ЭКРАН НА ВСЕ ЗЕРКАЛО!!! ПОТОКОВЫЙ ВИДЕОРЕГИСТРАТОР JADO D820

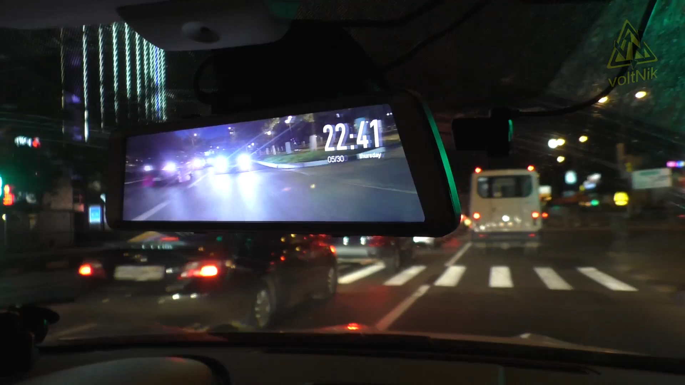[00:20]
Потоковый – это значит, что он одновременно транслирует видео на экран, где его хорошо видно, и сохраняет запись в файл. Такие автомобильные регистраторы еще не популярны. Да и в Китае они только начали появляться. Обычно что-то подобное ставят в дорогие автомобили, для того, чтобы можно было, не выходя из машины, оценить обстановку вокруг или сзади по камере. Итак, открываем посылку. В ней находятся две коробки.
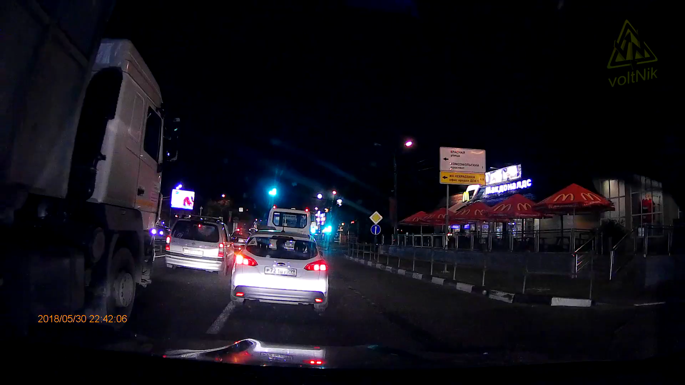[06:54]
Но такая светлая ночная картинка характерна для OmniVision 4689. И если это так, то это очень хороший светочувствительный сенсор. Кусок неосвещенной дороги.
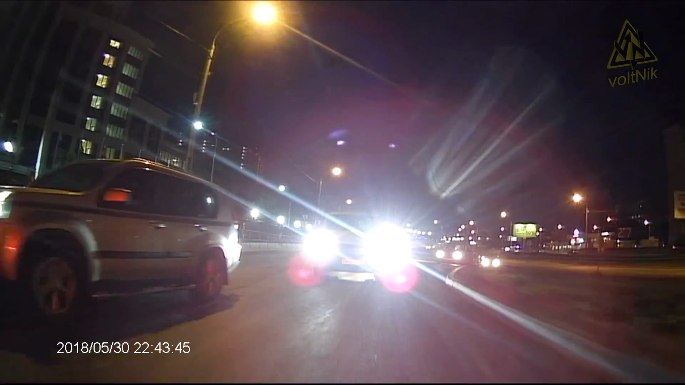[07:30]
Номера на машинах становятся читаемые на ближней дистанции. И при этом фары их не засвечивают. В общем, запись видео меня на этом регистраторе очень порадовала. И передние и задние камеры очень качественные. Ну и немного китайского Шэньчжэня.
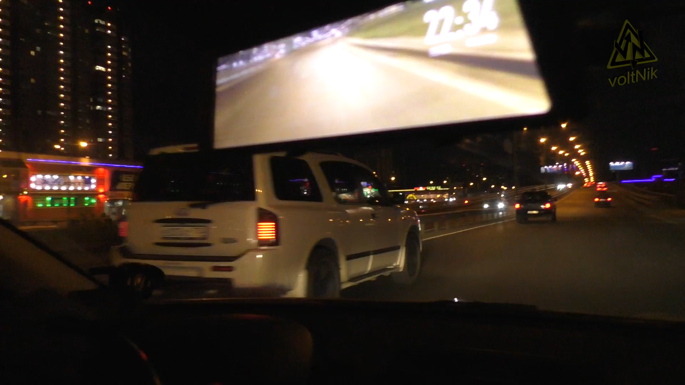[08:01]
И помимо качественной записи, основное преимущество данной модели над подобными зеркалами – это гигантский экран на все зеркало. И онлайн-трансляция картинки с задней камеры. Это достоинство полностью проявляется, когда за окном идет дождь. Или будет снег.
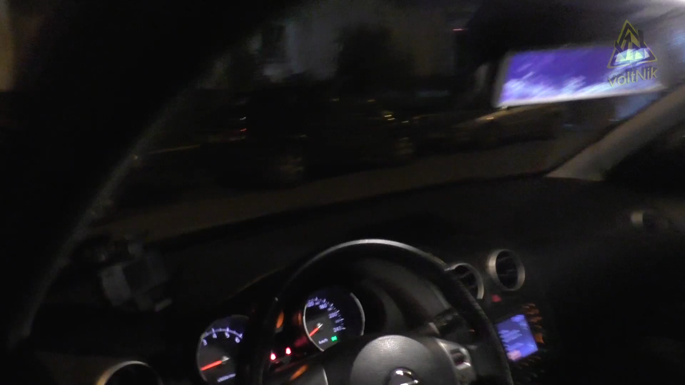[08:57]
А эта камера работает даже при небольшом освещении.